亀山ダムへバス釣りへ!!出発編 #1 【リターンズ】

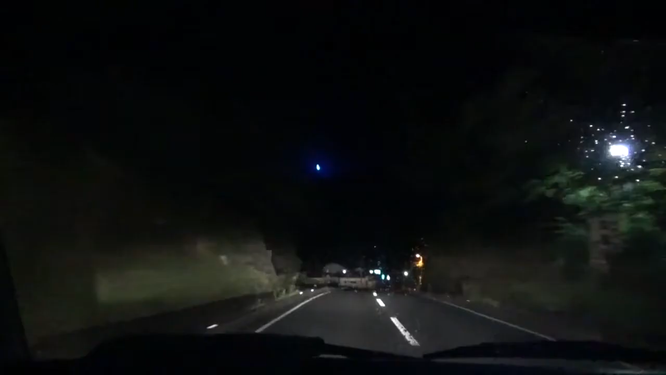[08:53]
さあ、亀山に入ってまいりました。 もうちょっとですよ。 もうちょっとですよ。 まだ、うん、雨がね、そんなに強くない。 さっきね、降ったり止んだりみたいなのがね、うん、あったけど、まあ現在3時16分 です。 16分、 はい。あ、出ました、亀山ダムと か。
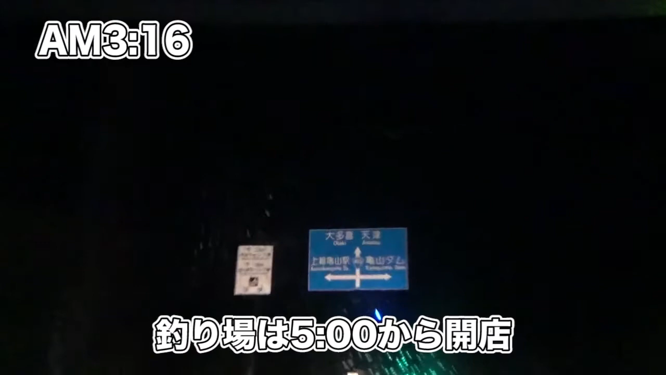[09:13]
ありがとうございます。いいですね。一つ報告していいですか。 はい。 嫁が 酔いました。 酔って 、あの車じゃなくて 酔っ払いをこぼしました。 いや、いいですよ。
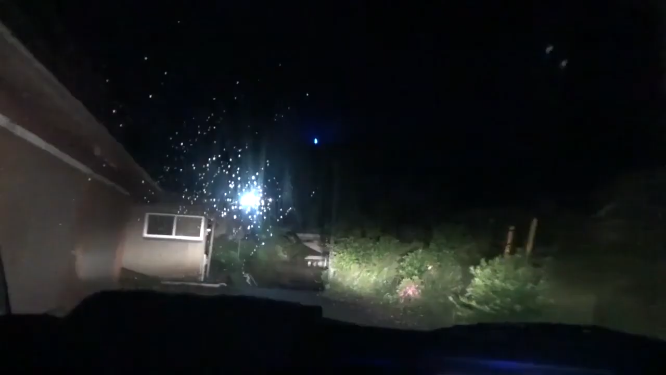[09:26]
すいません 。で、これ違う方向に行ってね。 ちょっと住所調べよ。ちょっと住所調べ。 野村の方に行きますか。
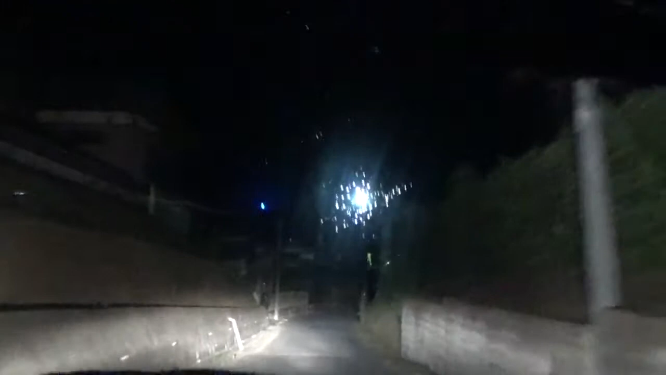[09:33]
うん、野村ボート付近。あれ、俺携帯どこだ。あった、ちょっと これ確実に違うね。
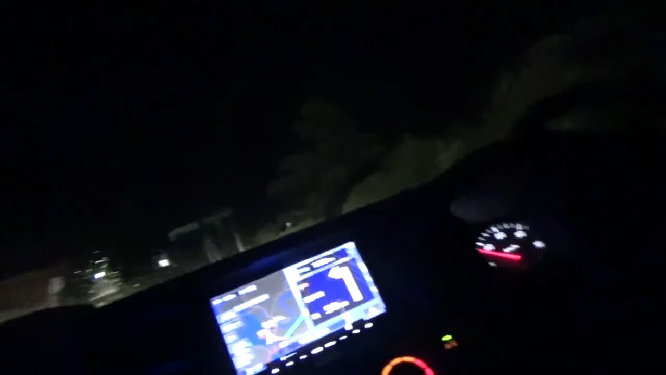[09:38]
なんて行き止まりだよ、ここ。あ、行き止まりじゃないんだ。 トキタボートになってる。
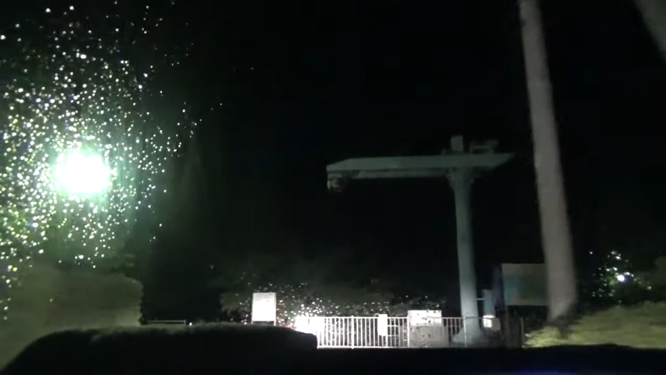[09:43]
トキタじゃねえんだ。 お、ほら。 うわ、どうした。なかなか着きましたよ、ほら。 え、野村。 いや、ここはトキタだから、全然違うけど。 して、ちょっと俺住所調べますわ。